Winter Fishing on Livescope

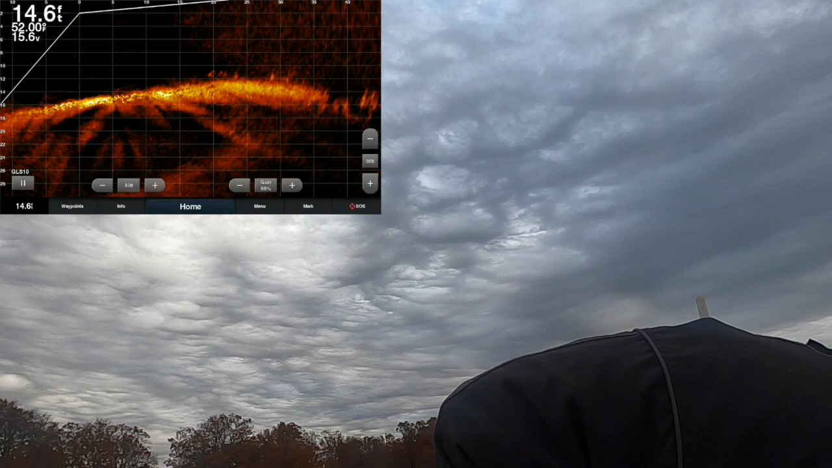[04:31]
so there you go there's a pile that's actually a stump with a lot of fish on look at that I'm just stacked right there all right right there there it is I'm telling you folks that fish just
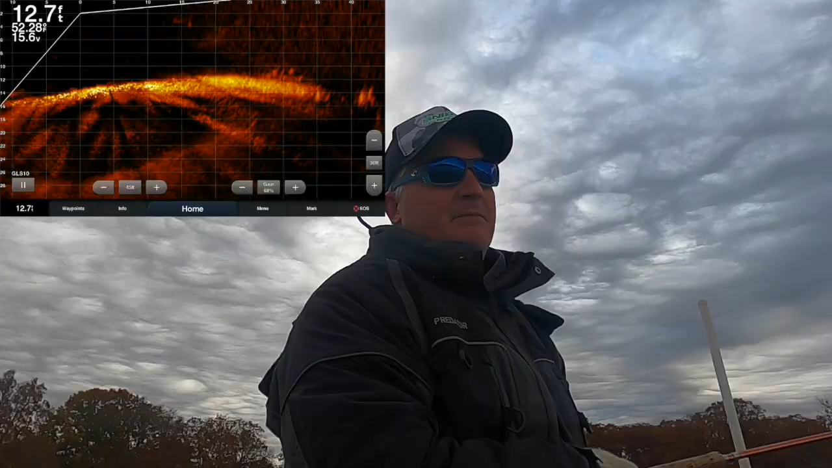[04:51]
On screen: depth 12.7 ft
barely touched it and I can feel it unbelievable so good fish get a little eater right there right there good fish right there letting them go you know keep no fish on three pound fishing folks guide serves the guide trips have been crushing it man winter fishing fall is uh winter fishing in the fall is just it's just it's something special it is truly something
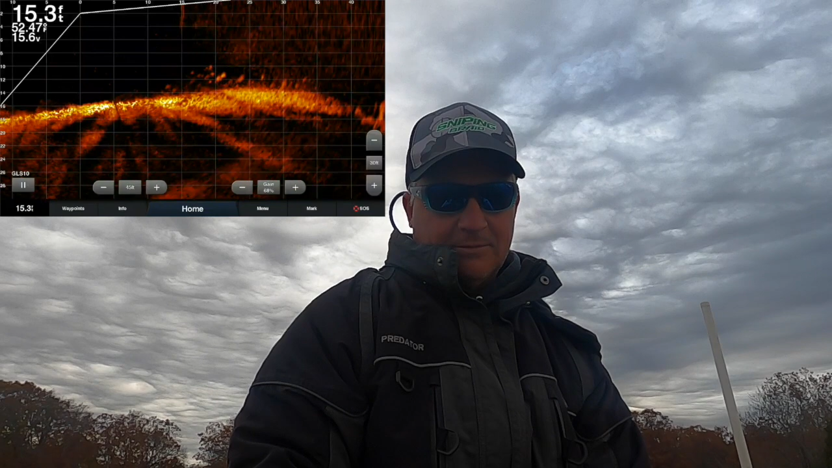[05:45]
couple that was some structure good night I missed two bites by the way and there's one right there that's a better fish too you fight he fight
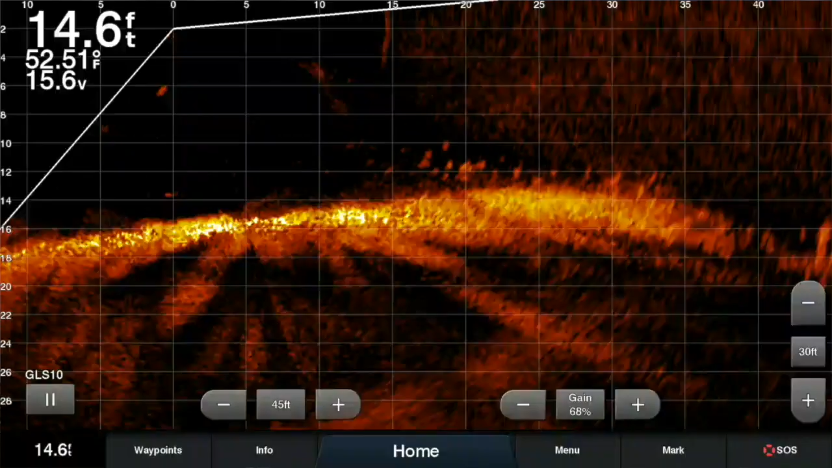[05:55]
On screen: depth 14.6 ft, water 52.51°F
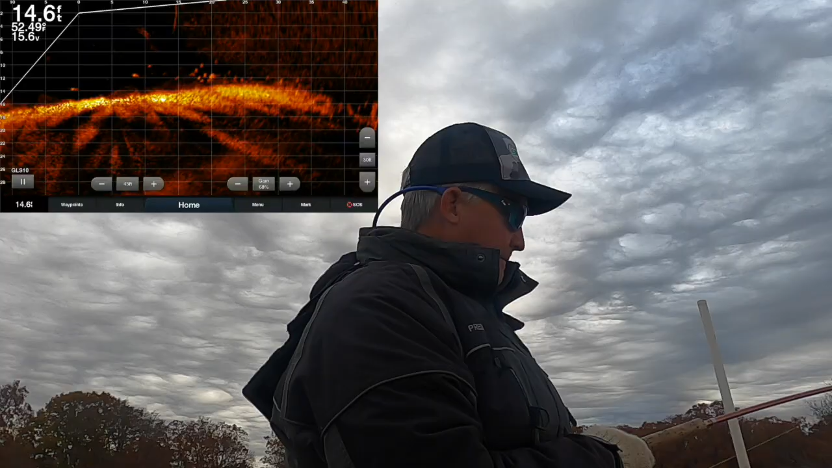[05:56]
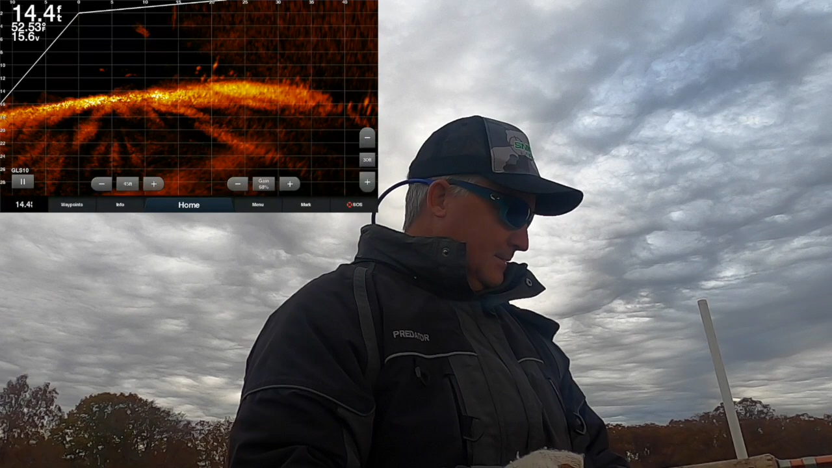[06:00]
On screen: depth 14.4 ft
that's a better fish gosh dang why I am right there so a little gear check just so that we can talk about a little bit three pound
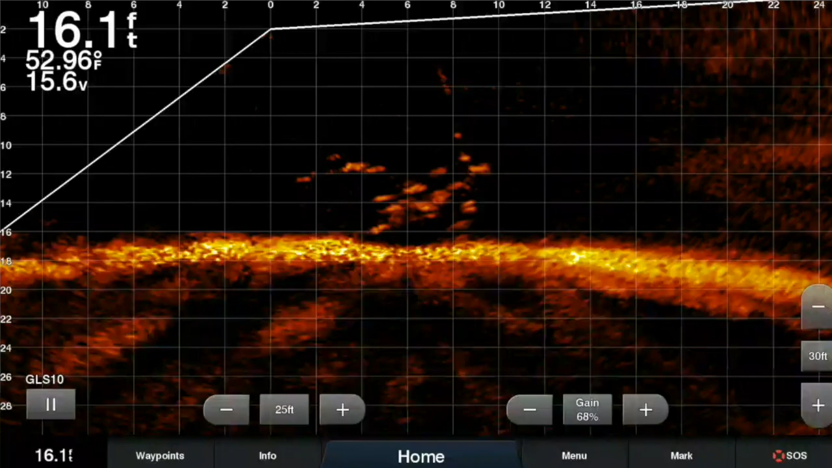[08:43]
On screen: depth 16.1 ft, water 52.96°F
oh straight up and down we like it straight up and down we like it straight up and down good fish good fish